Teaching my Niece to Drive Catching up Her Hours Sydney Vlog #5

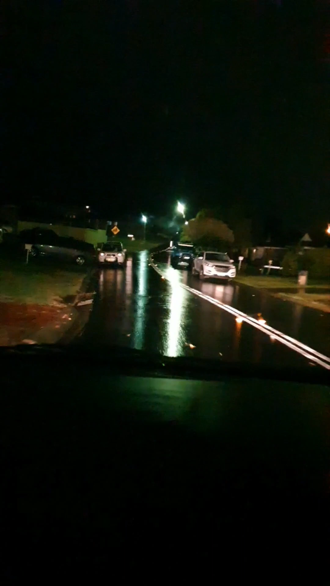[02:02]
Oh, there's double parking. Be careful of that one. Yeah.
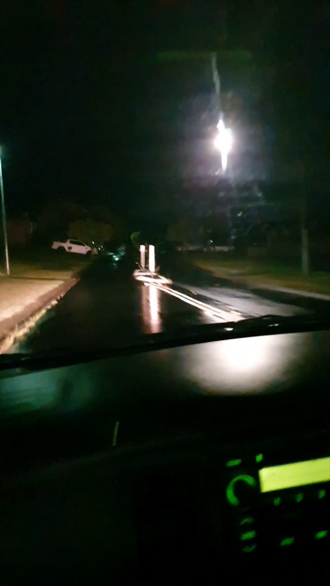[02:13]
The road here is narrow. I drove here for an hour. The Ate once. We just went around and around. Huh? Me and Ate. We just went around and around. Okay. I'm going to try. I'm going to try going in. I'll just go around. Where is it? There's a mirror. Oh. Ah, this is the apartment that we lived before.